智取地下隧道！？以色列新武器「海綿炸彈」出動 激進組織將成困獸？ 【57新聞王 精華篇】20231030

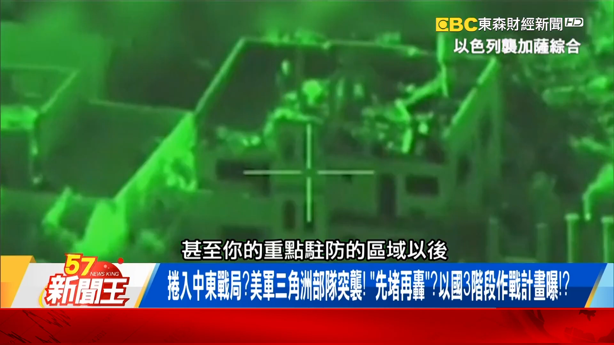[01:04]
駐防的區以後好 這幾天你可以看到以色列開始派大軍進去了首先當然他們看到這麼多的車輛在加薩地區我們剛剛看到的影片從紅外線的熱影像可以看到以色列的部隊開始穿越原本以色列人把加薩地區蓋著圍牆他們從缺口開始衝進去而且他們不
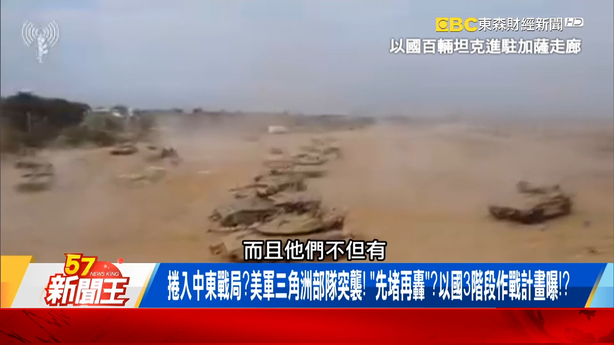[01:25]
但是有包含像畫面上的這個Makava這個戰車領軍之外後面還有裝
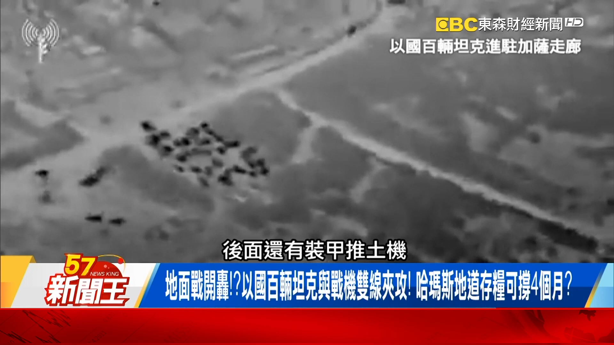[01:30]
甲推土機也跟著進去也就是說如果遇到一些相對來說是比較軟的據點就是說可能只有大概一兩層樓 兩三層樓平房這種這個時候就用裝甲推土機直接把它整個推平就像